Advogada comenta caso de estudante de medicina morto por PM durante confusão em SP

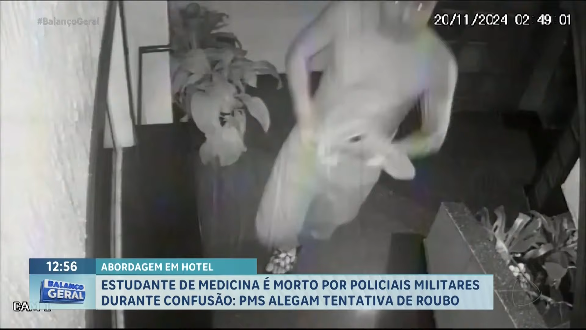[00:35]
Repare que o jovem está sem camisa, de chinelos.
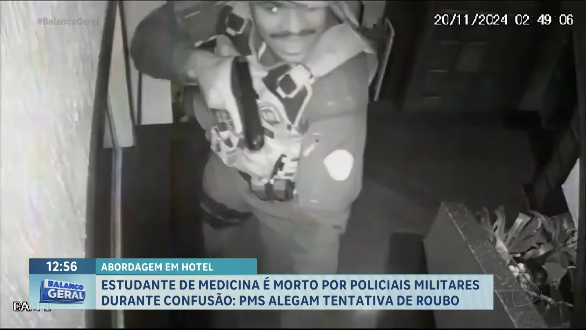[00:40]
Com a arma em punho, o agente entra em luta corporal com estudante de medicina. O rapaz tenta se desvencilhar do PM, que o segura com uma mão e aponta a arma com a outra. Nesse momento, um segundo policial surge. Ele tenta dar um chute. O rapaz segura o pé e o policial perde o equilíbrio e cai. O tiro é feito em seguida pelo outro agente.
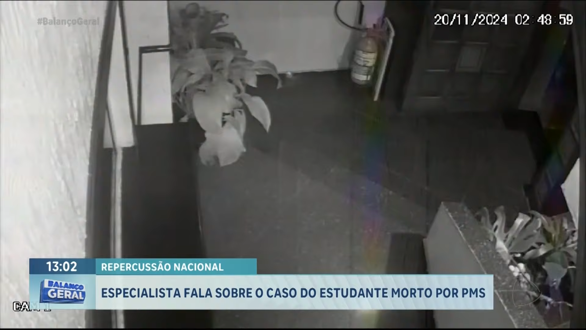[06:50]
E agora, Valentim, eu estou aqui no estúdio com a advogada Laura Romancini,